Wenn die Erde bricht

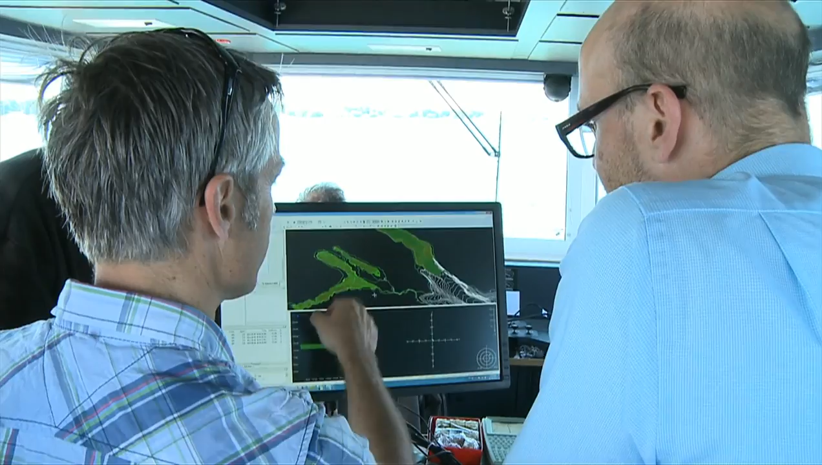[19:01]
In der Mitte geht das dann so schnell. Es ist viel enger zusammen. Wenn wir jetzt mal gestern hier, das war der Teil, den wir gestern gefahren haben. Das war etwa ein halber Tag.
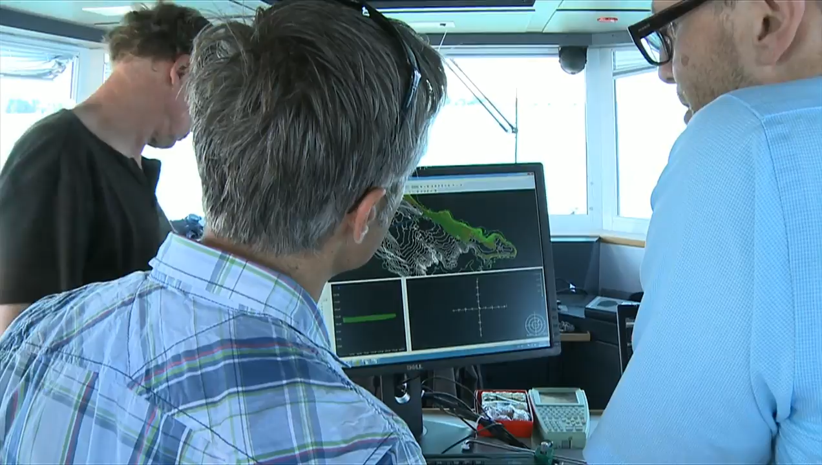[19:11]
Was wir jetzt auf dem Schirm sehen, ist im oberen Teil eigentlich die Daten, die wir gerade sammeln.
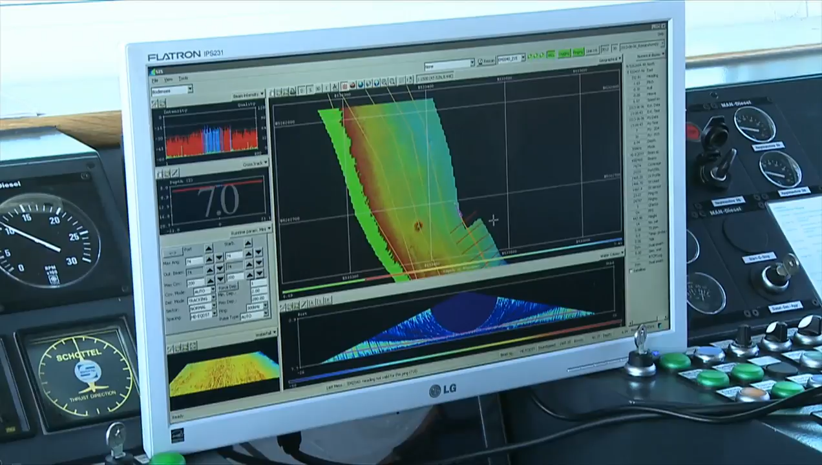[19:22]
Das ist schon ein Boden, ein farbcodiertes Bild von der Tiefe, vom See, wo wir darüber fahren. Das Schiff befindet sich hier.
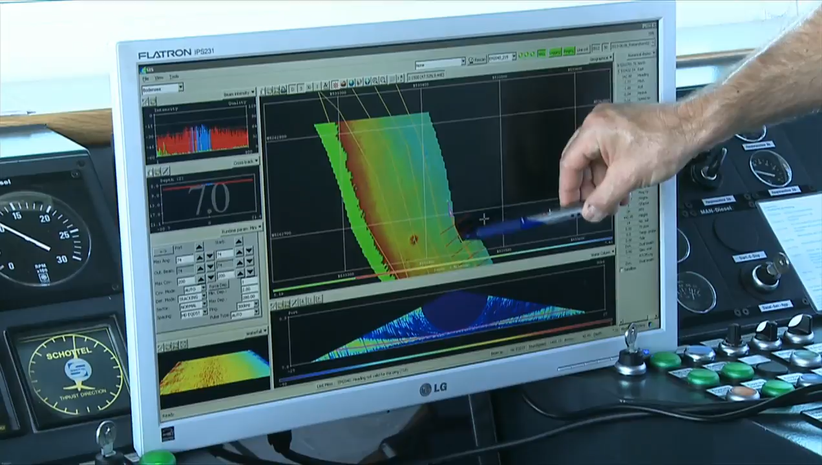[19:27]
Und man sieht hier eigentlich die Breite von dem Streifen, wo wir eigentlich abfahren und sozusagen die tiefen Daten sammeln.